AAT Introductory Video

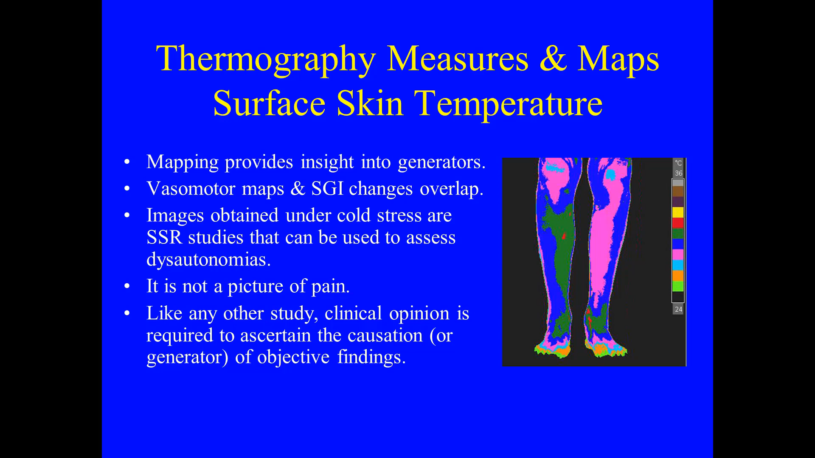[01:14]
Images obtained under cold stress are sympathetic skin response studies that can be used to assess dysautonomias. It is not a picture of pain. Like any other study, clinical opinion is required to ascertain the causation or generator of objective findings. Thermology is uniquely suited to assess weather-sensitive pain,